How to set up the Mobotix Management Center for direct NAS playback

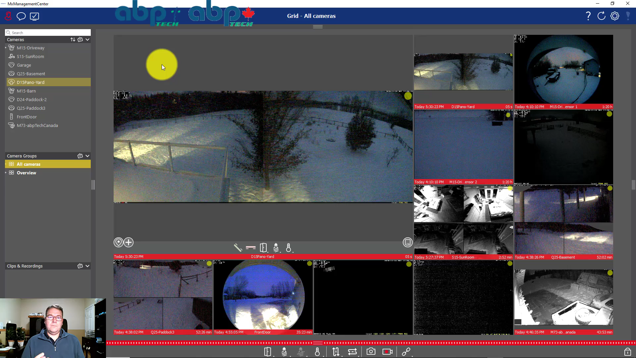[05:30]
In Management Center there are two steps and the first one under view you have to go into components.
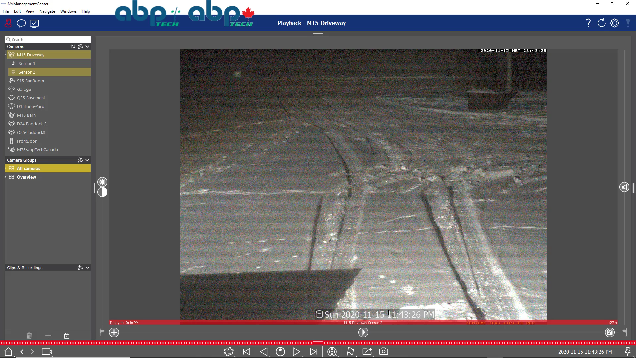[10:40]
So again let's do this. It was 4 p.m. on the 15th. So now let's hit play. Again this one is coming. Everything is coming directly from NAS.